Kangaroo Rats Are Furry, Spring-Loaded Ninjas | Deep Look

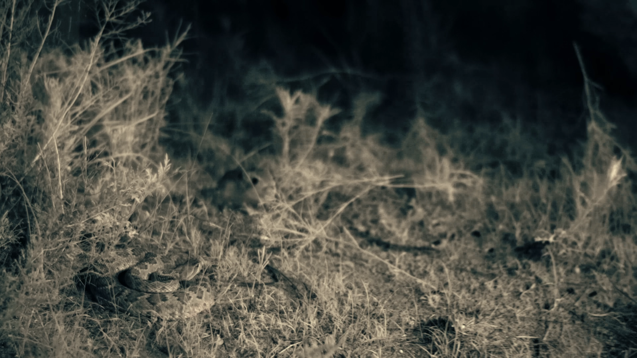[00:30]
Okay, let's slow that down. Like some kind of furry, spring-loaded ninja,
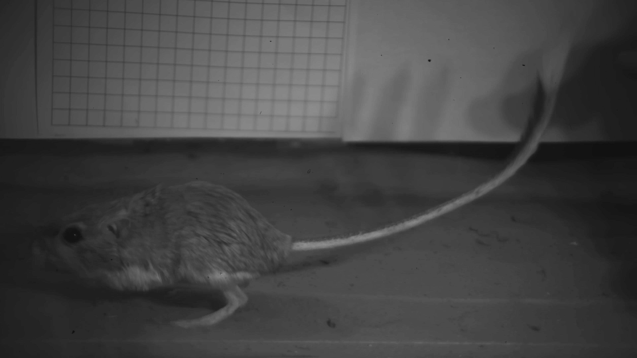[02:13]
When it senses danger, the rat kicks into action, propelled by its powerful kangaroo-like hind legs.
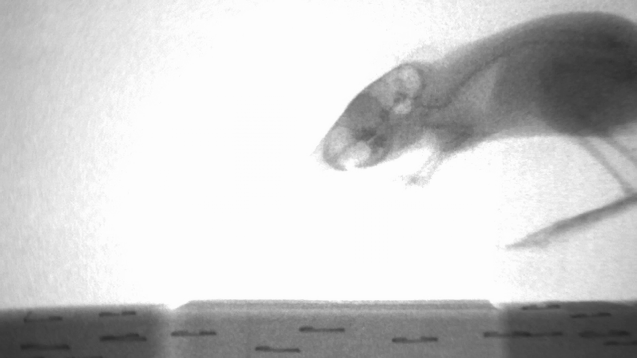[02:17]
Thick tendons and large muscles mean a super-fast reaction time.
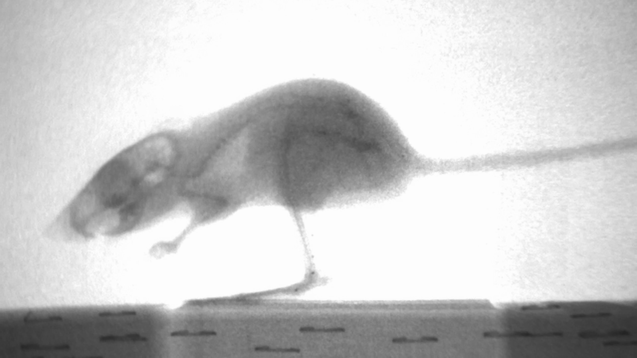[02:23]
And their legs are huge in proportion to their body size. That's how they blast off like that.
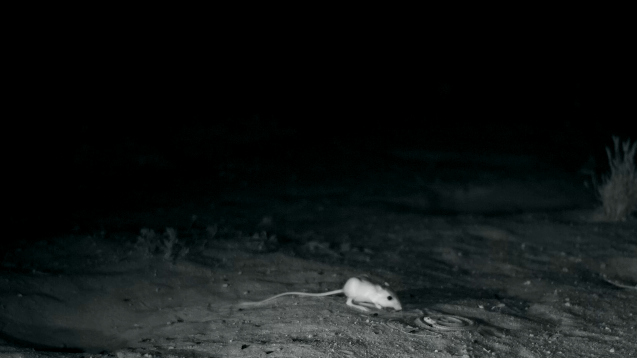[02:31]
See how its tail is whipping around? That helps the rat twist out of the rattlesnake's jaws, stabilize, and land on its feet.
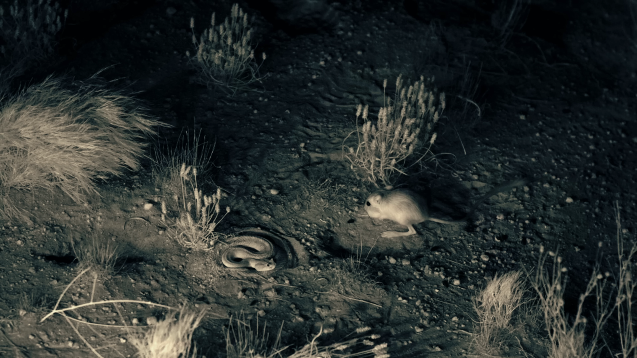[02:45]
Even when it looks like, the snake has a bullseye.